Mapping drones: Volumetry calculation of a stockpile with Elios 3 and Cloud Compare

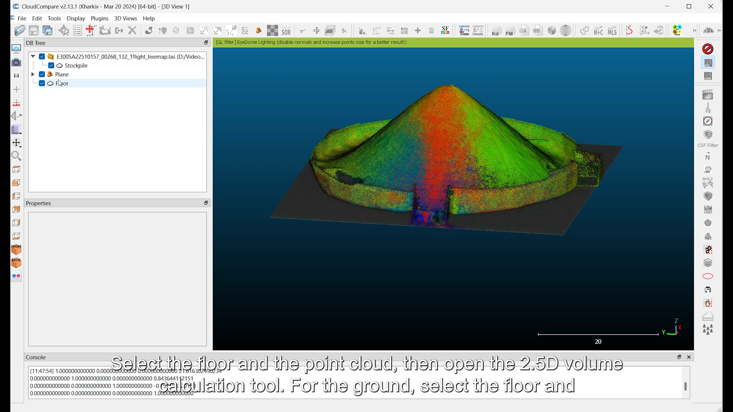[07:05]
Select the floor and the point cloud, then open the 2.5 Volume Calculation tool.